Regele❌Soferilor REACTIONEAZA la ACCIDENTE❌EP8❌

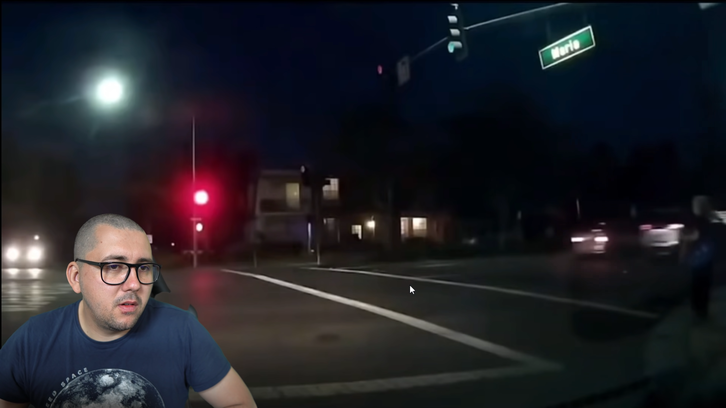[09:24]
Cine știe? Roșu, trece pe roșu, bă. Trece pe roșu în intersecția. Ba, e verde la pietoni. Nu e verde la pietoni.